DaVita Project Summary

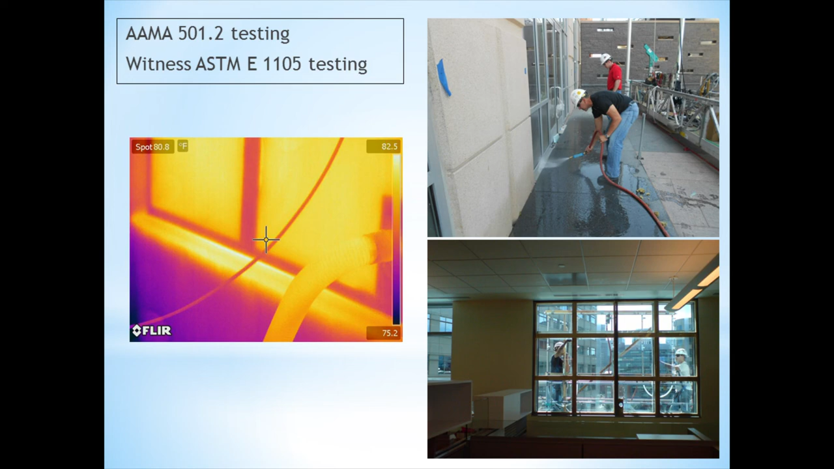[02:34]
On screen: spot 80.8°F
To do this, or complete this, PI utilized an infrared camera with its infrared training and infrared certified personnel to make sure that we did not see water at the interior where the interior conditions had been covered by drywall. That's it. That's a quick summary of what PI did.